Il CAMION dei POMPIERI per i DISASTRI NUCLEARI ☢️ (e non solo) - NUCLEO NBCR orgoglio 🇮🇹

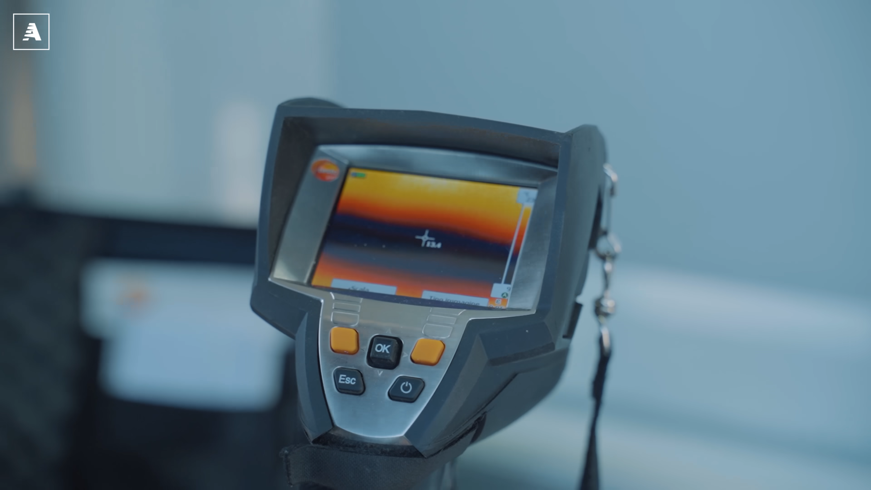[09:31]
Basta puntarla verso l'ambiente di cui vogliamo conoscere i gradi.